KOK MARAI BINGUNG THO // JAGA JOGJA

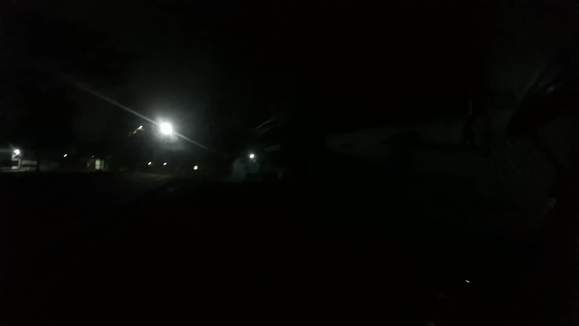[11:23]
Motor ini di motor. Lampu merah tadi loh. Ujung sana.